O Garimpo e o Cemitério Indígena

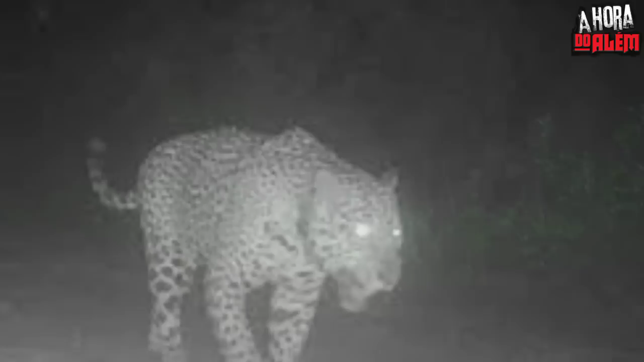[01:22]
Aí você tem que ter atenção por causa de onça, de porco. Tem umas espécies de porcão que eles atacam a gente, ataca cachorro, ataca bichos.
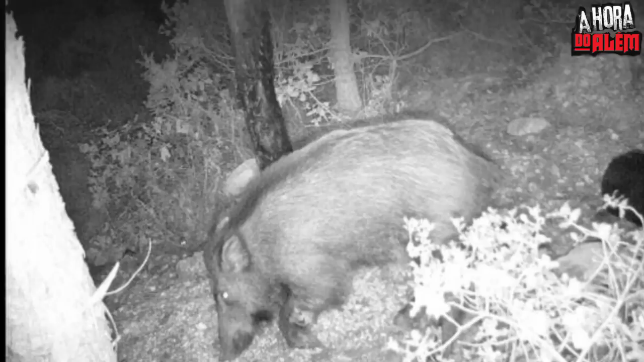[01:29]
Tem toda espécie de animal que você pensar que tem. Que aqui é um pedaço da Amazônia, né? Que a gente vive aqui, dizem que pega um pedacinho da Amazônia. Mas é região de Itaituba, no Pará.